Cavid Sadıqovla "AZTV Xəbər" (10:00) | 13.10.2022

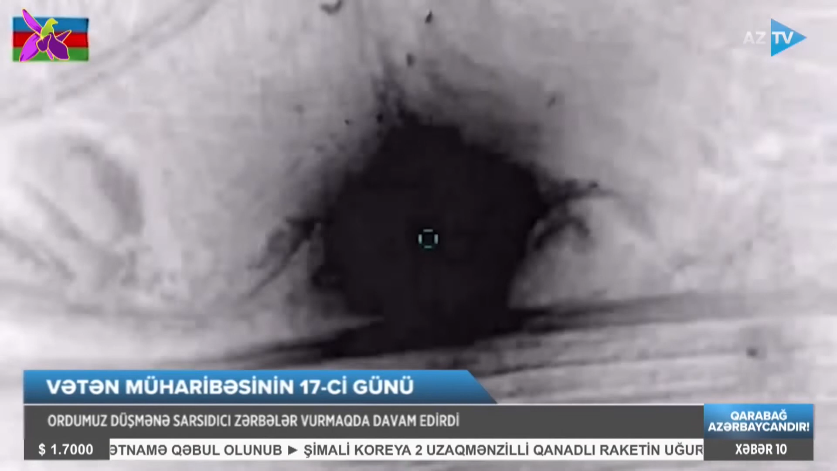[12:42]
Ermənistan Silahlı Qüvvələrinin 5-ci dağıtıcı alayının müdafiə sahəsində mövqe tutan şəxsi heyəti məhv edildi. 1-ci motoatıcı alayın 1 bölüyə də canlı qüvvəsi pusquya salındı.
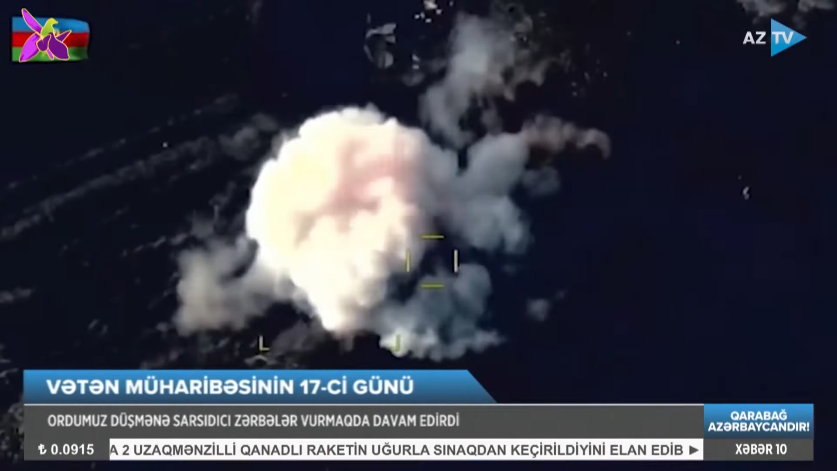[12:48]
Əsgəran istiqamətində hərəkət edən 4-cü motoatıcı
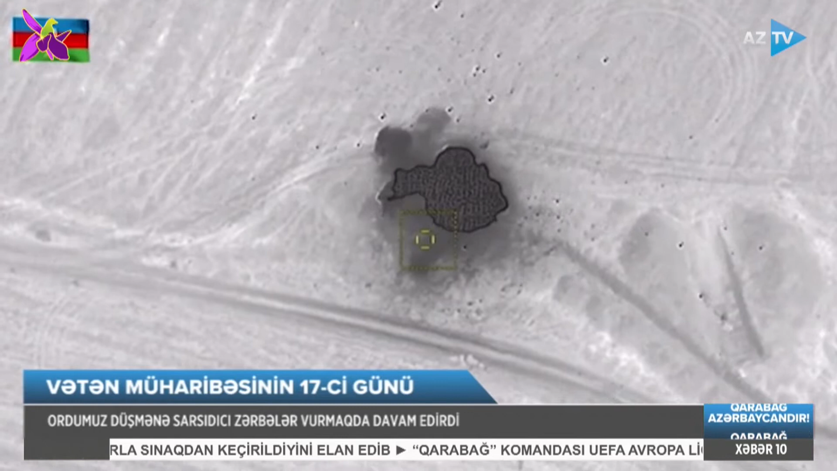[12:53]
alayın avtomobil texnikası kolonu və Ermənistanın Sisyan yaşayış məntəqəsi istiqamətindən işğal altındakı ərazilərimizə doğru hərəkət edən könüllülərdən ibarət bir qrupu atəş zərbəsi ilə məhv edildi.